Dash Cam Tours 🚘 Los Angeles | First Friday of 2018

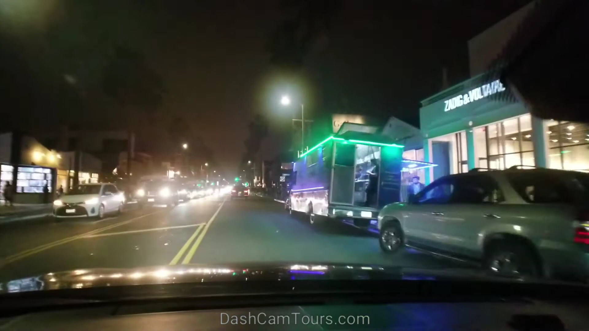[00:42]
More on the left. We're in Venice Beach. It's kind of a few blocks from the beach street called Abbotkini. First Friday of every month, they make like little festival.
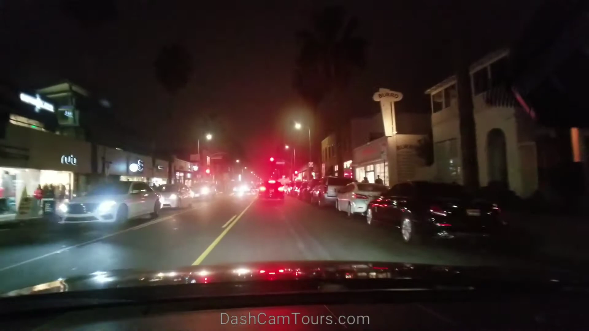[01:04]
People come here, walk on the sidewalks, and after businesses close,
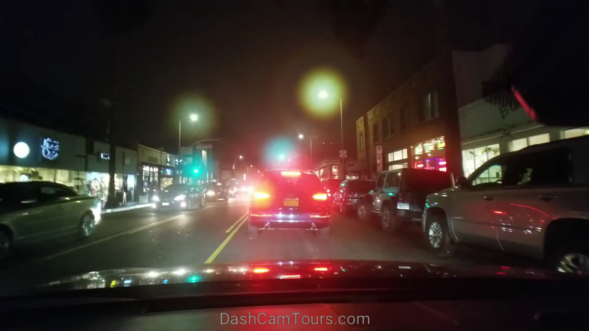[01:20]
some artists and musicians occupy their porches, front stores, porch in front of the store, and sell their arts and play music. And this new thing, lots of lunch trucks now in LA. You see? So lunch trucks, it's addition. Maybe it's still early,
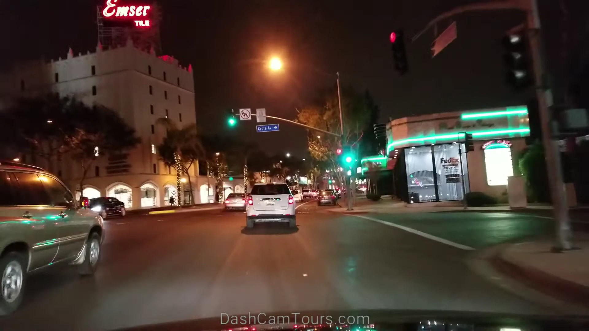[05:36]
And they have billboards advertising everywhere.
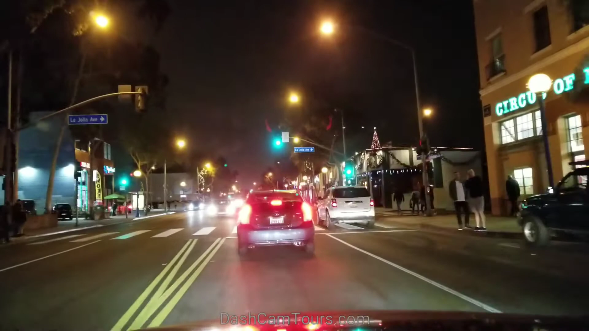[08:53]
What is it waiting for? It's too congested.
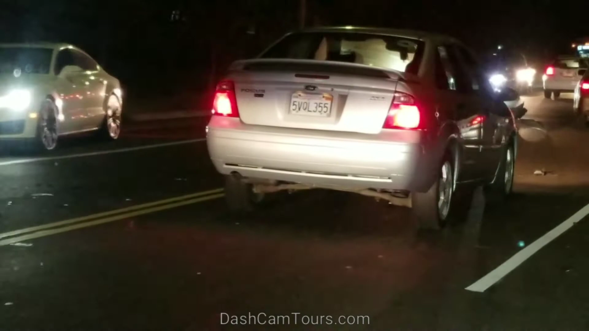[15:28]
Oh, there is a car. Yeah.